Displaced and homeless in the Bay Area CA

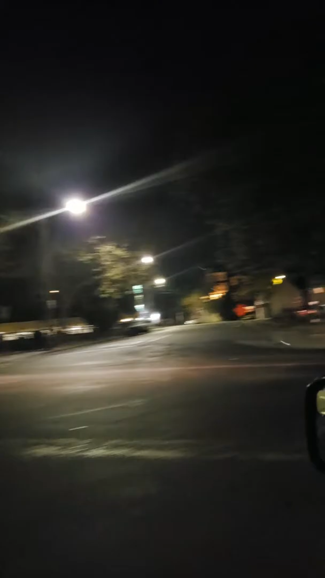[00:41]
kind of going the wrong direction by accident I think but I just wanted you guys to get an idea of the way a lot of people are living in America living in the Bay Area this is all people's houses and homemade dwellings smells awful over here these are sofas